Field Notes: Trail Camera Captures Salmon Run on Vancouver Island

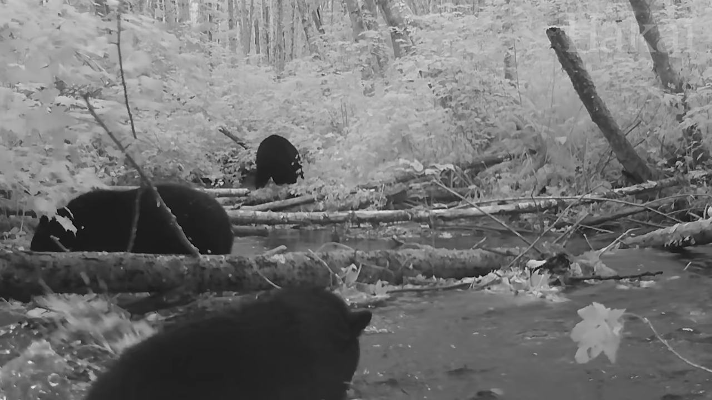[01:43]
A mother bear and her two cubs travel downstream as the cubs practice their fishing skills on the returning salmon.
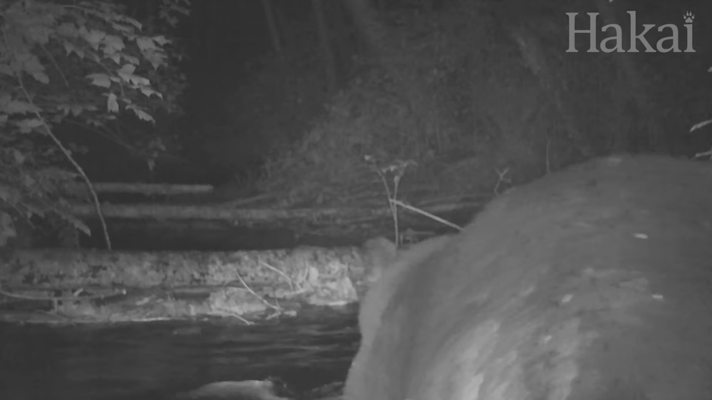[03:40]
This bear easily plucks an exhausted salmon from the water, choosing to release it back into the stream. When there's an abundance of salmon in the waterways, bears can afford to be picky eaters, often prioritizing female salmon that haven't yet spawned to get at the fatty and energy-rich eggs, as well as the heads for the energy-rich brains. This salmon gets the chance to continue its journey upstream.
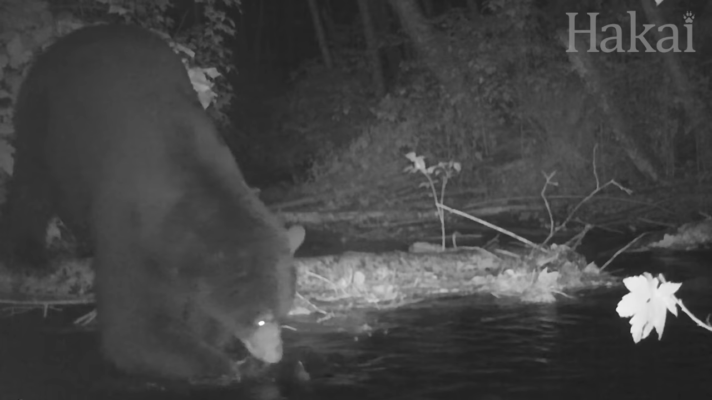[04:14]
We notice a large number of different individuals patrolling the watershed, all keen on ensuring they get their fill of salmon. So there's sure to be some conflict. This bear that walks downstream has a large gash in its rear end.
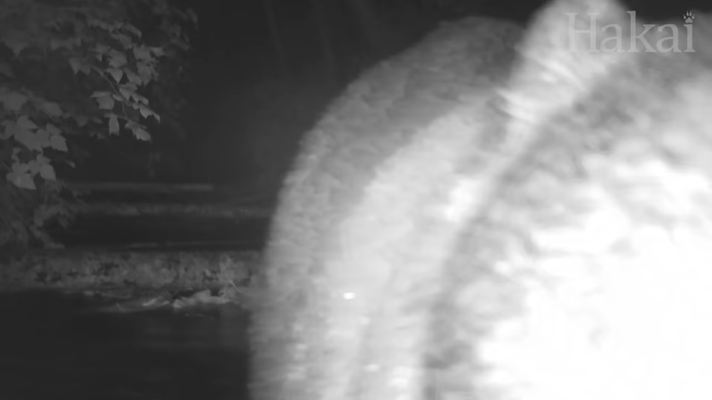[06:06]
Anything slightly out of place, such as our cameras, and the bears take notice.
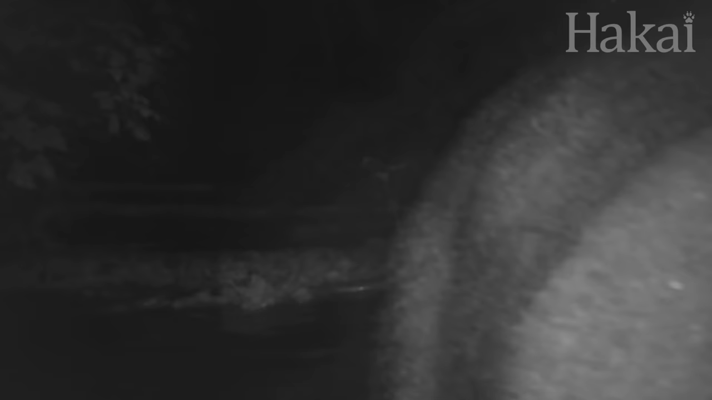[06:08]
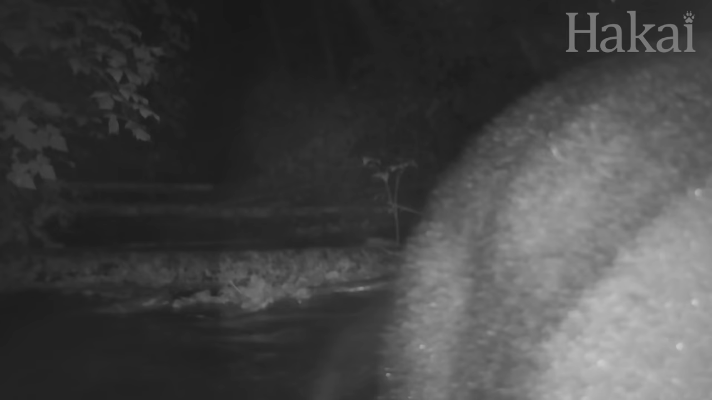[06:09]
They thoroughly inspect our cameras with their sensitive noses.
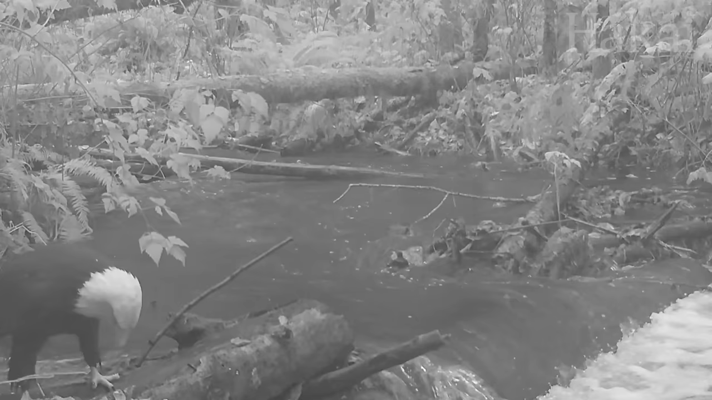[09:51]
Eventually, a bald eagle takes advantage of the discards from a bear who had left its scraps on this log.